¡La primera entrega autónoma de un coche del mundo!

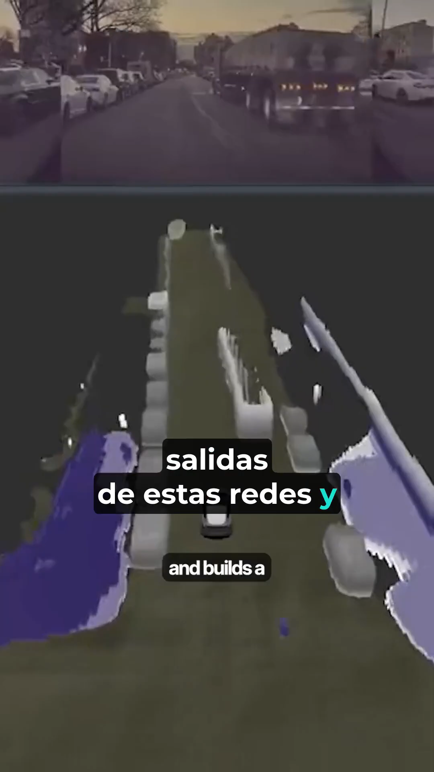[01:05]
The computer then takes the outputs from these networks and builds a detailed 3D map of the
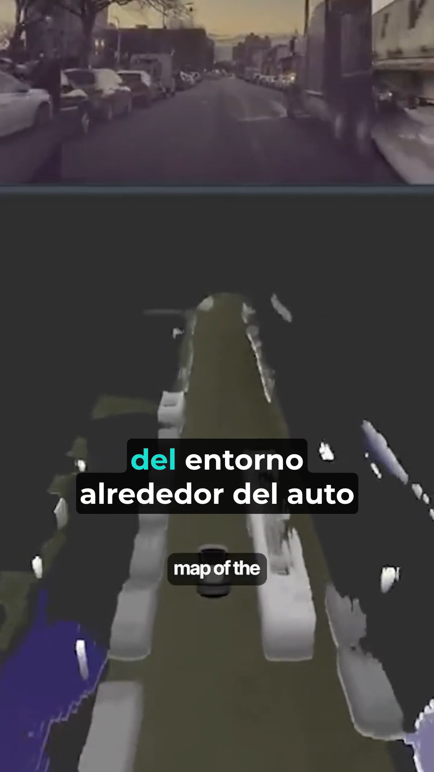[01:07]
environment around the car called the occupancy network.